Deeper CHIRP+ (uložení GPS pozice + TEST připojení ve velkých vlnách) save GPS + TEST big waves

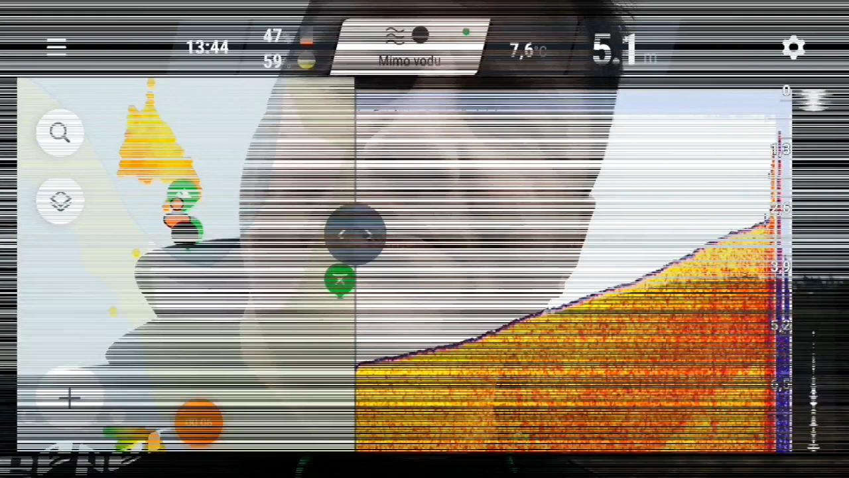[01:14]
Někdo chtěl ukázat, jak se dělá uložení, lokace a tak dál. Tak se teď ukážeme v názornosti, v rychlosti. Je to krátký video jenom na to, abyste věděli, jak si uložit GPS-uřadnici, vyfutit si tu místo, kde to je. Prostě vidět, kam nahazujete. Tak, teď vám ukážu. Teď jsem si to zkoušel, dal jsem si dvě lokace. A dejme tomu, že teď mám echolot mimo vodu.
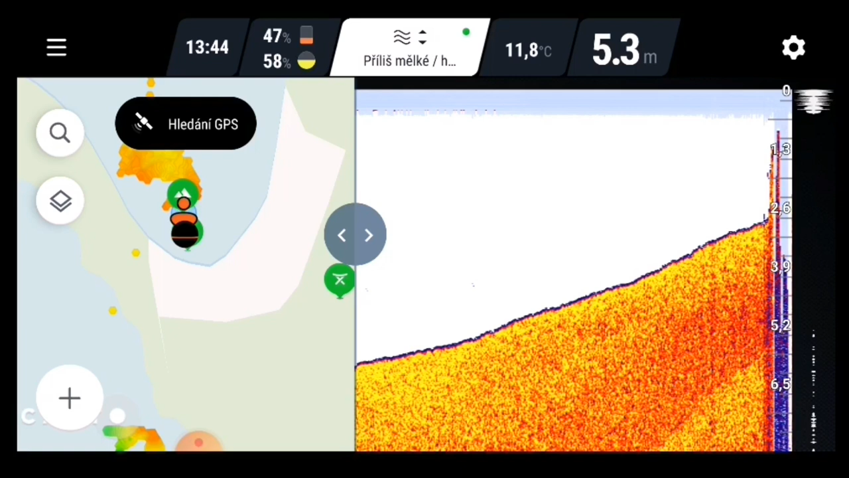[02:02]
On screen: depth 5.3 m, water 11.8°C
a chytnu si dvě ze spoda, ty dvě tečky, ty kovový, abych to spojil. Teď to spojím, uvidíme, jestli jsem je tak. Tak, teď se mi to spojilo, zkřen ze břehu, bez signálu hledá signál GPS. Zkusím takhle, tak, nalezení signál GPS. V tenhle ten okamžik se můžete koukat. Já, když budu chodit, tak echolot by měl mě změnit svoji polohu. Je to ta kulička vlastně na levý půlce. Tak, teďko dejme tomu, že by jsem chtěl chytat v tomhle místě. Tak, si udělám vlevo dole, vidíte, na nový aplikaci plusko. Zmačknu plus.
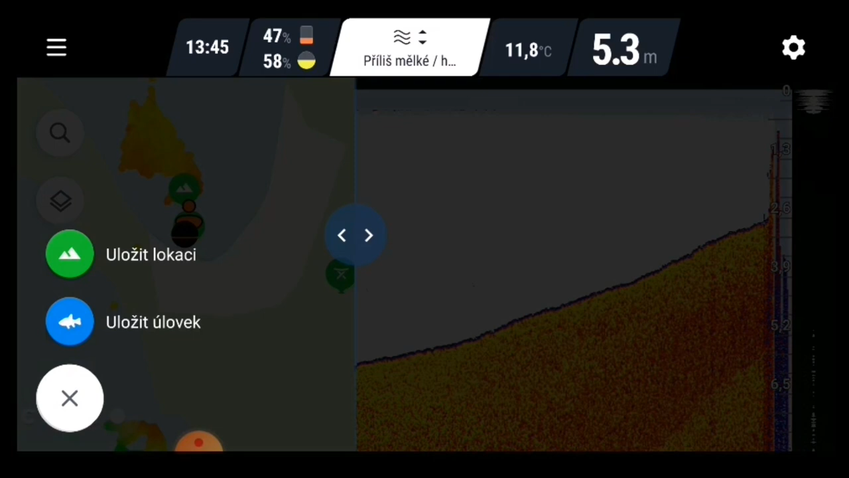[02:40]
On screen: depth 5.3 m, water 11.8°C
Teď se mi zeptá, jestli chci uložit úlovek, takže si tam můžete uložit i úlovek, nebo lokaci, kde jste to chytili, tu danou rybu. Takže si uložíme lokaci, abych věděl, kam nemám házet, protože jsou tady pneumatiky. Takže dáme uložit, potvrdíme.
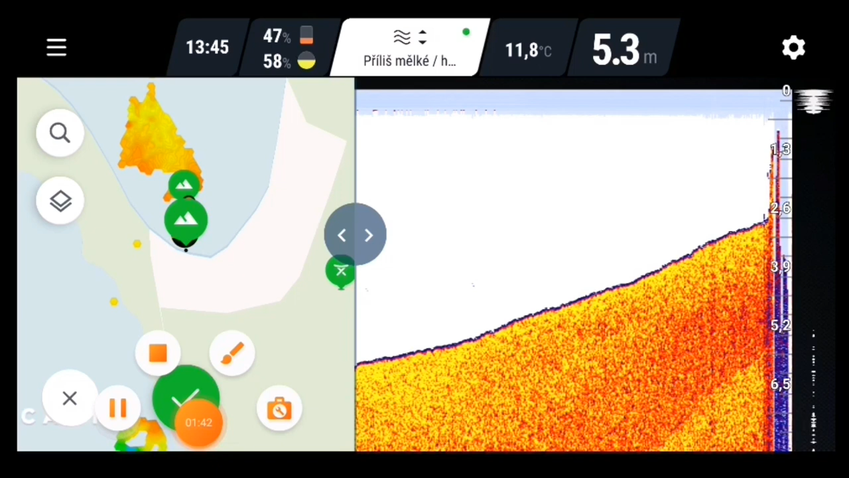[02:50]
On screen: depth 5.3 m, water 11.8°C
Teďko takhle, počkejte. Potvrdíme.
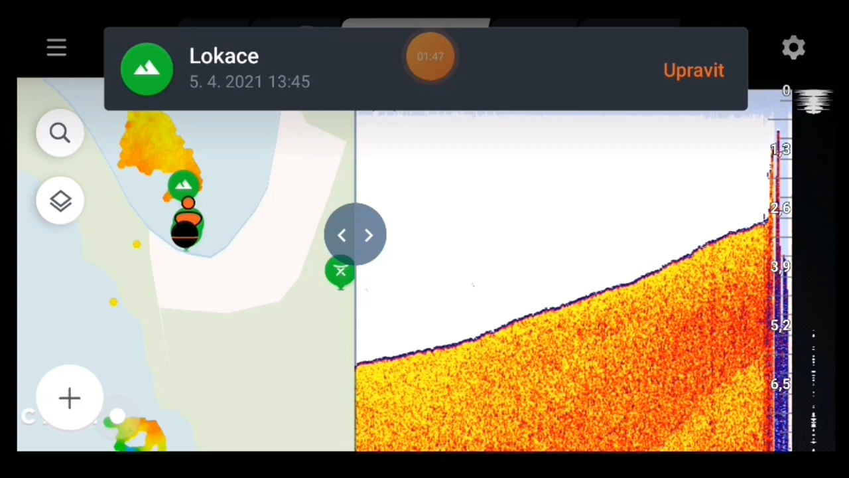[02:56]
A teď si to upravím. A upravím si to, že si dám tu lokaci, si dám nápis pneumatiky.
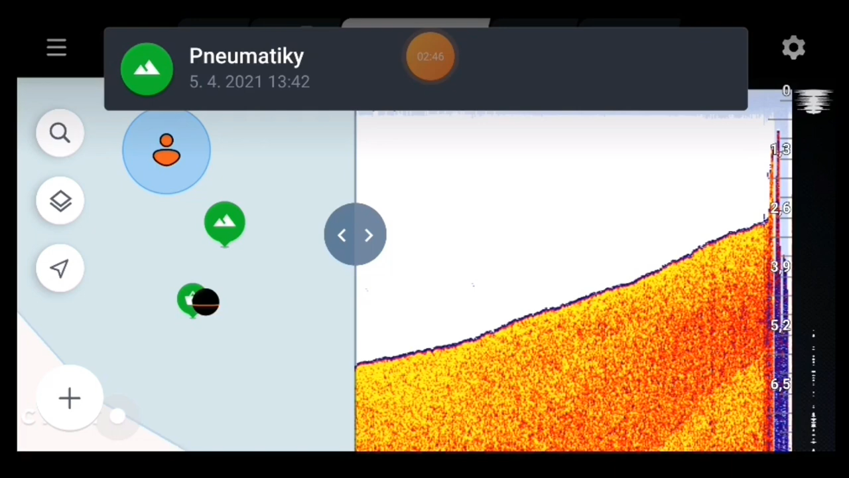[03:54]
Tam jsou taky pneumatiky. Odevřu a vidím, jak to tam vypadá z druhé strany.
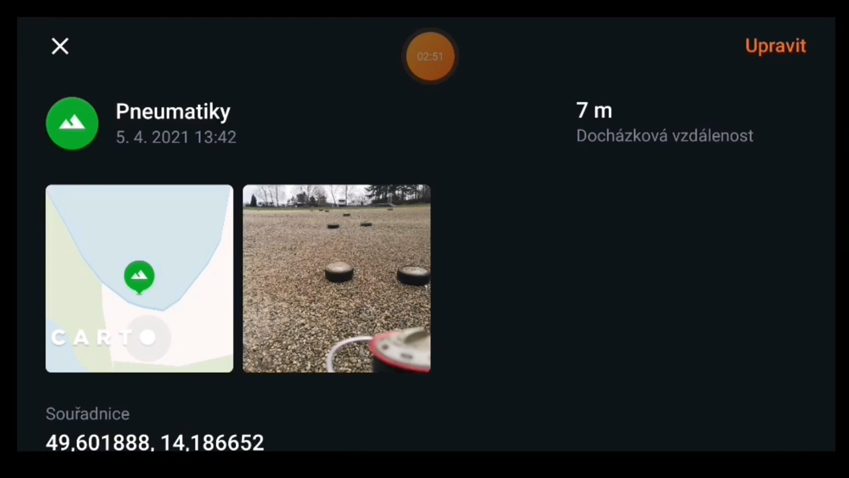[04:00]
Takhle přesně si můžete upravovat a ukládat lokace. To samé je to s rybama. A tohle si myslím, že by vám hodně mohlo pomoct i ve vašem úlovku, abyste viděli, na jaký místo se máte vrátit, kde jste chytali, kde jste chytili nějakou rybu.
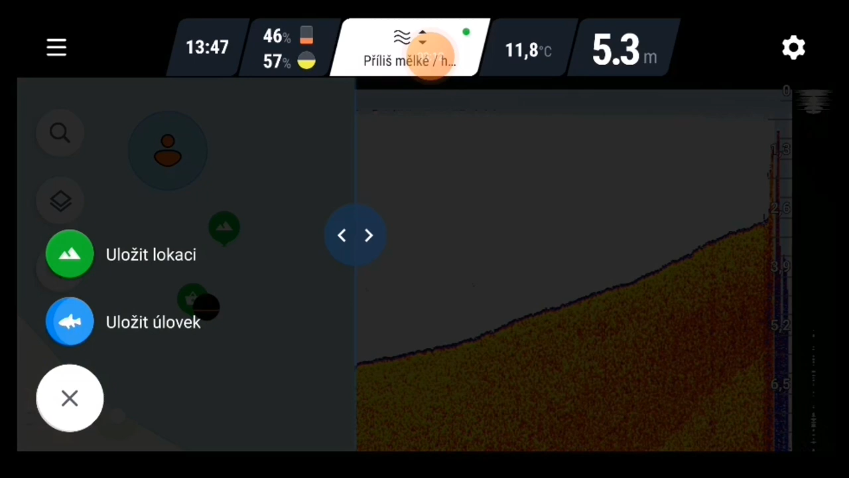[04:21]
On screen: depth 5.3 m, water 11.8°C
Samozřejmě můžete si udělat i to, že chytnete rybu. Takže dáte uložit úlovek. Teď se vás zeptá, jestli si chcete pořídit snímek, vybrat z toho.
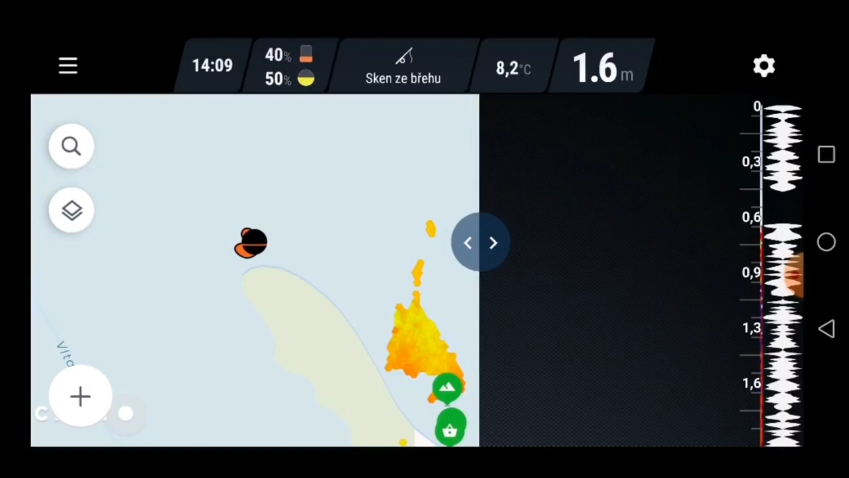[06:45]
On screen: depth 1.6 m, water 8.2°C
Tak a hodíme to do těch velkých vln.
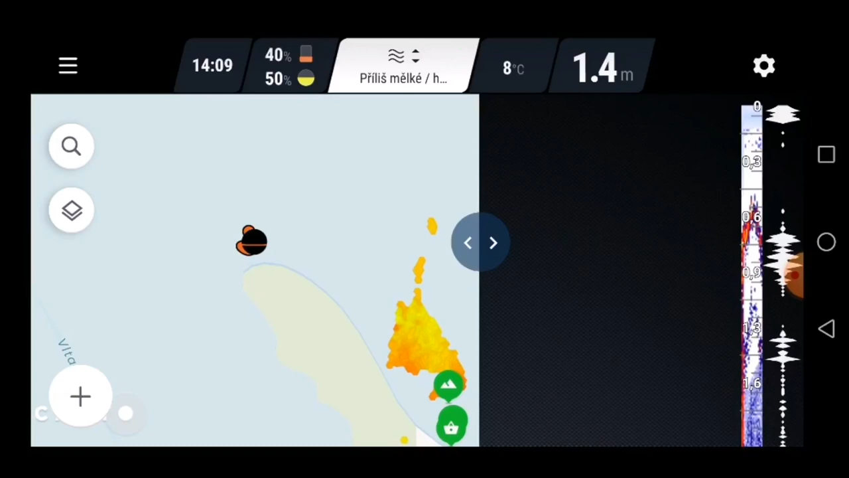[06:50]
On screen: depth 1.4 m
jestli to bude mít nějakej vliv. Tak. Echolot teď dopadnul do vody. Vidíte, že je okamžitě spojenej.
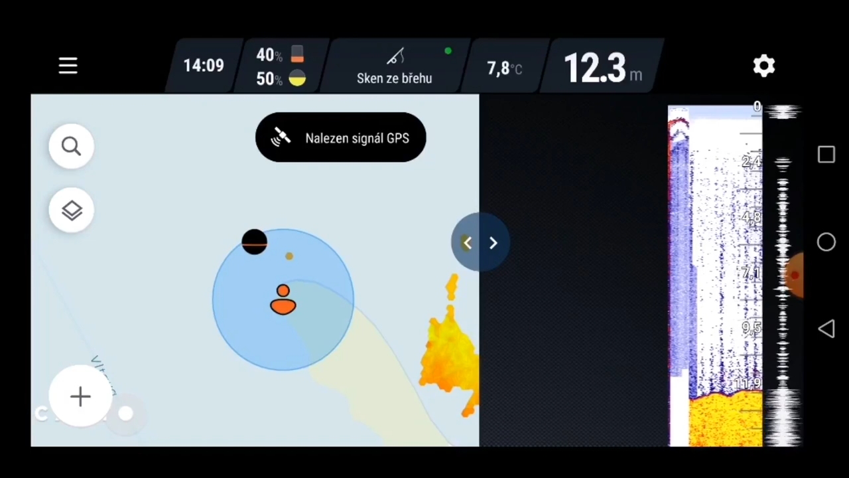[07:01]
On screen: depth 12.3 m, water 7.8°C
Hodil jsem to schválně do místa, kde se dělaly ty čepice.
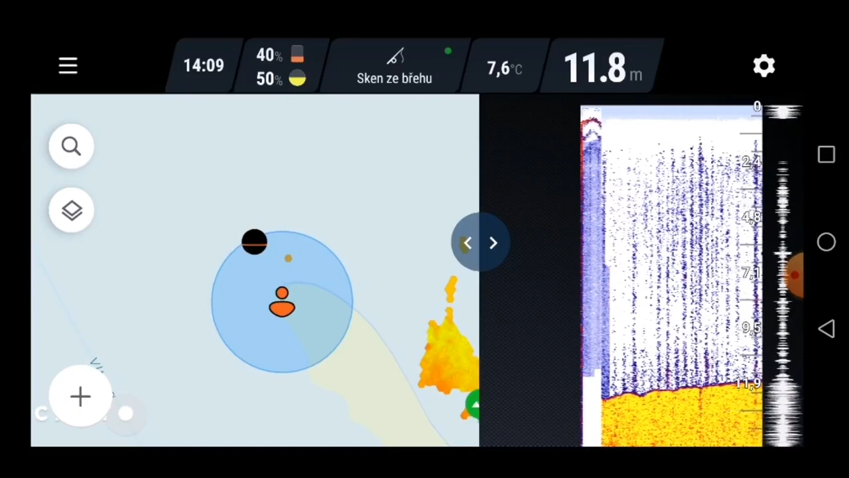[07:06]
On screen: depth 11.8 m, water 7.6°C
A Echolot drží absolutně bez problému.
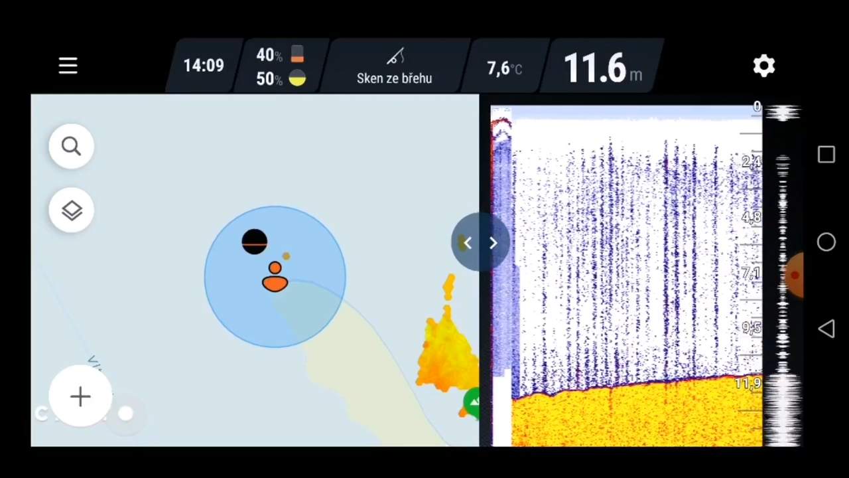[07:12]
On screen: depth 11.6 m, water 7.6°C
Takže jestli, že někdo tvrdí, že mu ve vlnách mrzí signál, tak vidíte, že nemizí. Co teď můžeme udělat? Můžeme udělat tu věc, že koukneme na jiný úhel kuželu. Za to půjde furt dobře. Signál nevypadává. I přesto, že jsou velký vlny. Dole vidíme nějakou rybu. Zhruba v sedmi... O, ani ne. Teď jde ze sedmi metrů na volu. A nahoře další ryba. Když se vidíte, ty čáry jsou ryby.